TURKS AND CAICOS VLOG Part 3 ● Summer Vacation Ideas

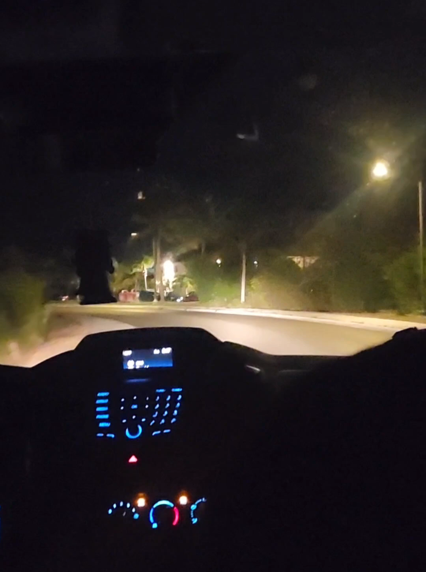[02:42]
Facing us. I forgot that it's. Yes. I forgot that we have to be on this side. Oh, yeah. Oh my goodness.